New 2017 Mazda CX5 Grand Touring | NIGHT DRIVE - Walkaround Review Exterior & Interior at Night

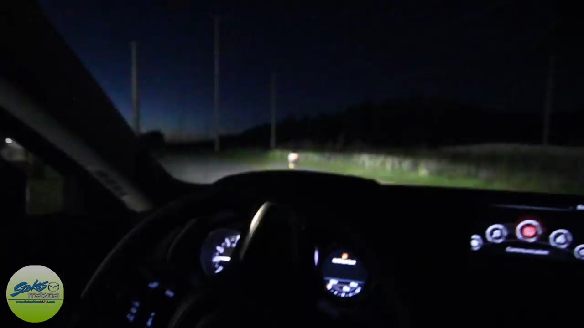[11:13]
he's up to no good because this road doesn't lead to anything back here other than, other than a couple of little businesses that are closed. So anyways, to each his own. Feels good. Now you can see now through my eyes right now, those lights outside out there have kind of a bright white look to them. I'm noticing on my camera, they have a yellowish look to them.